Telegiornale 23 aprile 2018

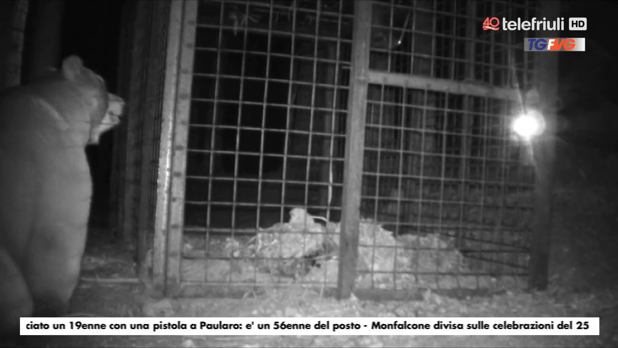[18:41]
L'Orso Biondo, che ha 10 anni, era stato catturato e dotato di collare per la prima volta nel maggio di due anni fa, allora proveniente dal Trentino.
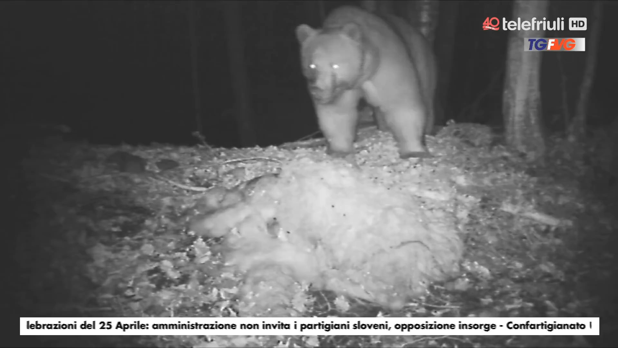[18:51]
Nella notte fra venerdì 13 e sabato 14 aprile, era riuscito a scavalcare il recinto di un allevamento di ovini nel borgo di Pani, a Enemonzo, cibandosi di ben quattro pecore. La cattura è avvenuta proprio nei pressi di questa stessa azienda, grazie al contributo dei proprietari che hanno permesso all'equipe guidata dall'Università di Udine di sistemare la gabbia sui loro terreni.